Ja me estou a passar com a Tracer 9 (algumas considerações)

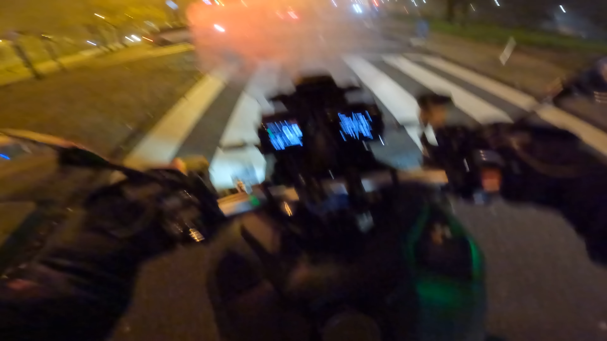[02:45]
pá, moto é muito ágil, bastante confortável É o estofo, é bastante confortável Consumos, estão a ver ali, olhem Ali em grande, 5.2 E estão neste momento 120km feitos Não é deste que eu a testei Portanto, é, pá, eu acho que é um consumo muito
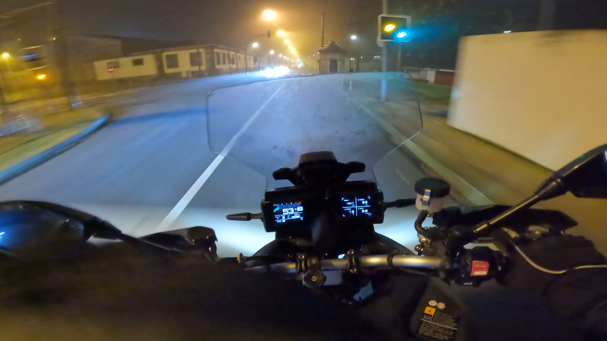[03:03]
Estou só a passar aqui o dedo na lente Estou a ver no bueiro do Caraças Portanto, eu acho que isto é um consumo Muito decente, sinceramente Acho muito correirinho mesmo este consumo, não é? Portanto É o tipo de consumo que, primeiro, isto vai baixar A moto, a todas as Yamaha que eu já tive Já foram bastantes, não é? Pá, precisam de mais ou menos Bem, eu diria 2.000km mais ou menos Costuma ser Mais ou menos esta quilometragem